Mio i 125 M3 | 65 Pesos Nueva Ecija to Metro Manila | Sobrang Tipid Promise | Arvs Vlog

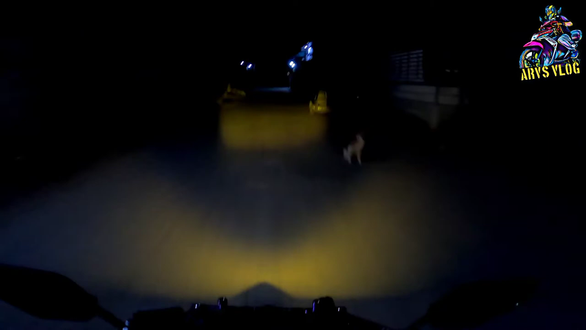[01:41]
All right, let's go to Encelenardo Bridge, Ananton.
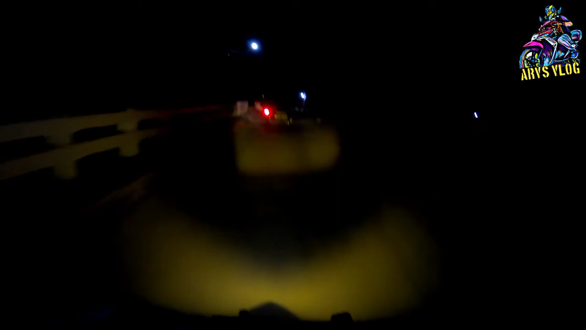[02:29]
Hindi ko abutan yung traffic. Sa Manila. Let's go. All right, Philippine National Highway na tayo.
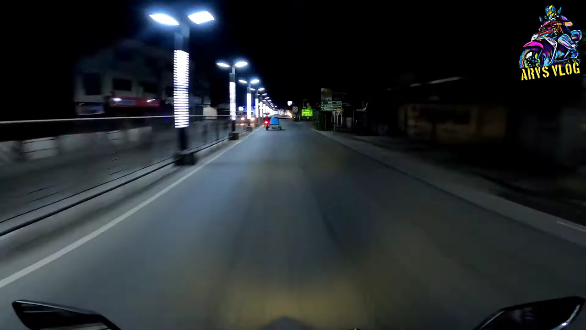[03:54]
Kapasok mo ng mukha na, maliwanag naman. Okay din. Nandito na pala yung ilaw. Chielos, capital of the Philippines. Gapan City.
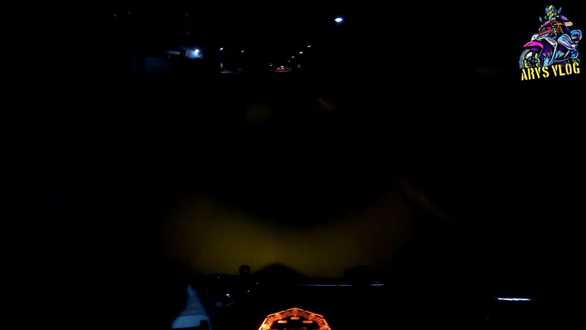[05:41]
San Rafael na tayo. San Rafael, Bulacan. Uy, si Mano oh. Seal ride lang kasi tayo. Kaya hindi na si Mano na isda. Ang ganda na rito. Paskong-pasko na. San Rafael pa rin ito. Papasok na tayo ng Paliwag.
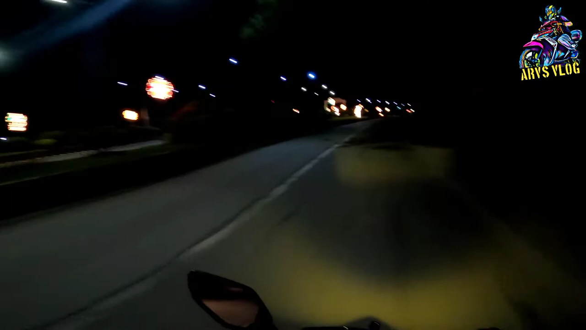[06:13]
Lapit na tayo sa Paliwag. So far, ito parang yung mga nakita kong bayan na merong Christmas lights. San Rafael.
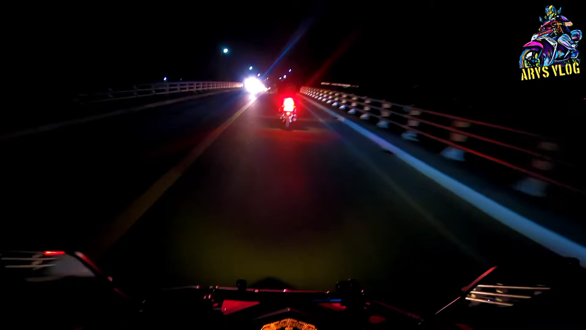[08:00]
Ayos. Ayos. Napasok na tayo ng Giginto, Bulacan. Malawag pa rin yung daan. Ayos. Mahagap eh. Bakit natin siguro tayo matatraffic sa metro. Baging Balensuela.
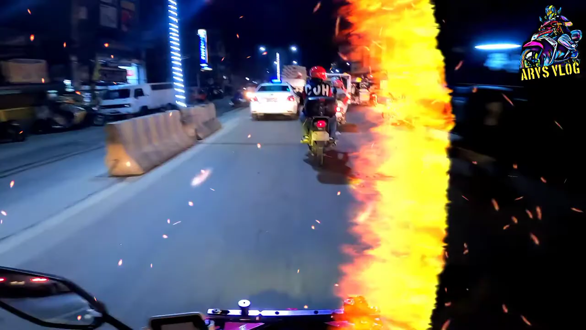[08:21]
Bulacan. Balagtas na tayo. Nakabasusan sa balagtas. Parang Bukawi eh. Sakat. Sakat may kawayan ba. Sakat may kawayan ba. Sakat na. Dalawang bayan na lang. Metro Manila na naman. Back to the ballgame.
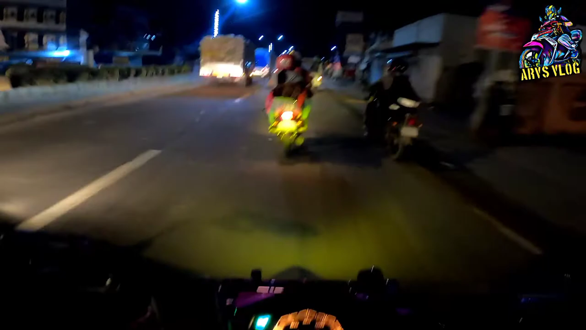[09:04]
it's a lot of fun Build up build up na dito sa Balagtas Ang dami ng motorista Oras naman 4.30 na bala One and a half hour na tayong bumabiyahe From Haen Nueva Ecija Balagtas na tayo ngayon
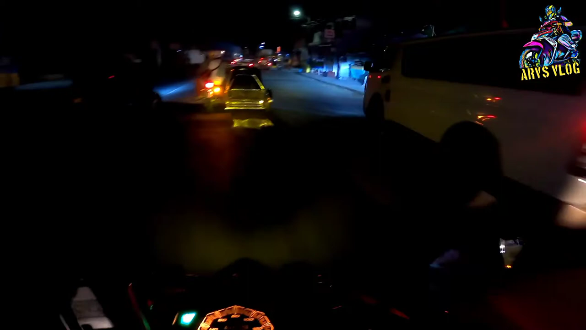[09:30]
Dito sa gawing balagtas Grabe Baha na Sira pa yung daan O,
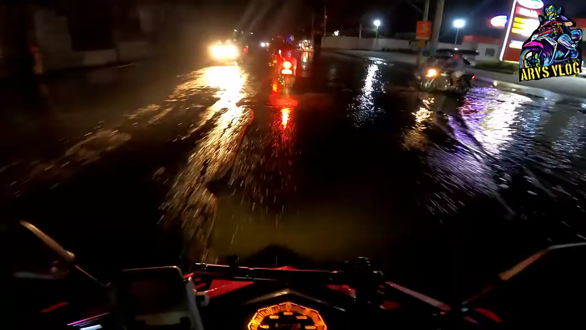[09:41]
daan-daan lang tayo Bagong hugas pa naman si Utsu Yutigol yung Nueva Ecija
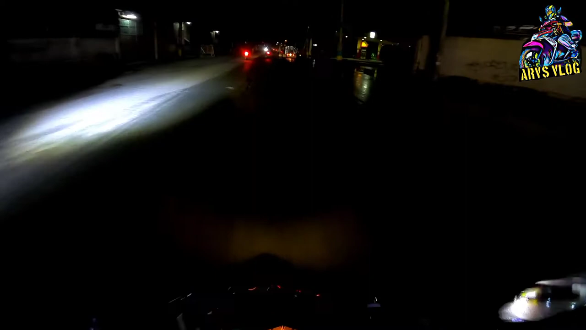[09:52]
Hindi mahiwos ha Let's go! Pumuto na akong bayan Marilaw pa pala Ito, Marilaw na tayo Bukawe Bukawe pa lang pala ito Pagpasok sa gawing dun Marilaw na Marilaw, Bulacan Then
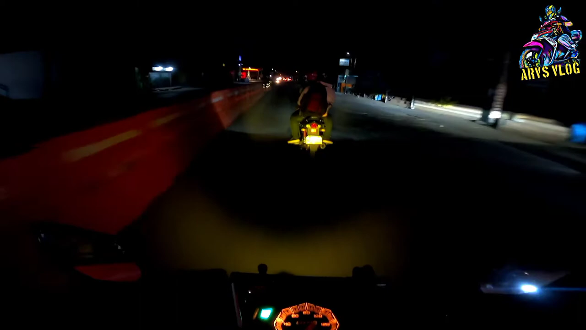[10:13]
May kawayan What up? May kawayan Sunod Valenzuela na Sunod Valenzuela na From Manila na tayo Valenzuela Siri Ito lang, traffic po Stop light lang naman Go Go Go
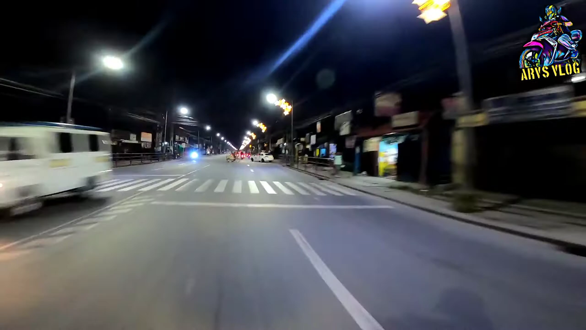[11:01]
San Rafael sa Marilaw Sa Marilaw pa lang Mayroong mga ganito ngayon At yung iba wala
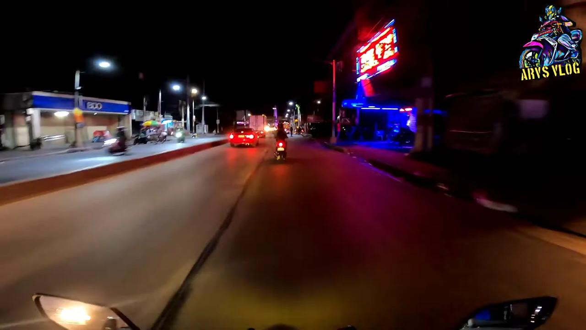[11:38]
Alright Monumento na tayo Monumento at 5.08 So 3 2 hours Wala pa tayong hinto No stop over tayo Hanggang makarating tayo naman dalawiyong Tingnan natin kung anong Ilang oras tayong biyahe So straight lang tayo Tapos diretso pa nga na Ipasok pa tayo ngayong araw Okay Monumento Edsa Gaming na naman
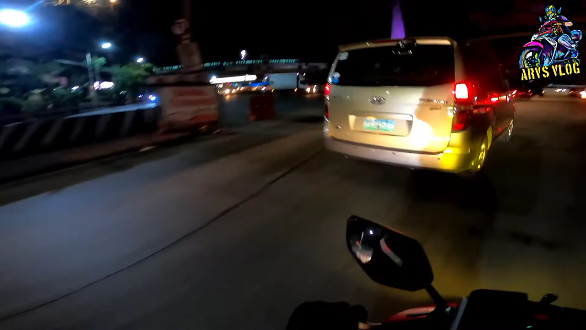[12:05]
Tayo sa Rotonda Smells Metro Manila na naman Si Harvey
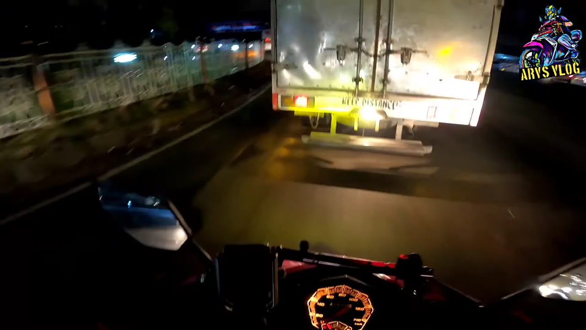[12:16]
Amoy Usok
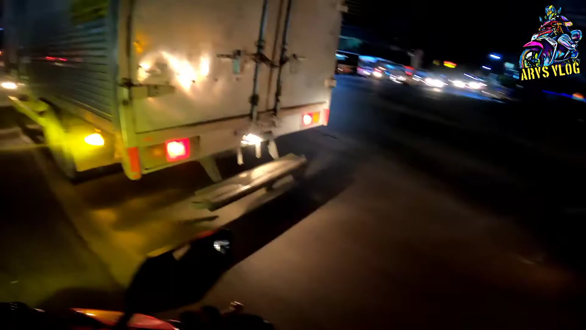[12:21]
Amoy ng Metro Manila Ang nangyari dito Tumaking siya sa kaliwa Pero kaya kanin siya Right Dito tayo Second lane Edsa Gaming Yon Pasok na ng Edsa Motorcycline tayo Bergo sa maluhag Rum rum Dami rin nagbabay ko
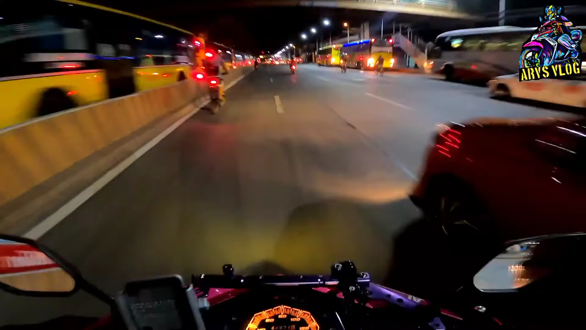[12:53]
Grabe daming bus Hyahe kasi Hyahe kasi ngayon Lunis Time po kusop na trabaho Saktong sakto 5.08 Tumaking Tumaking 3.08 Tumaking 2 hours Talaga Pag walang bay Nga Metro Manila ka na Pag maaga ka Pero kung tanghali ka na Traffic Ang mabutin mo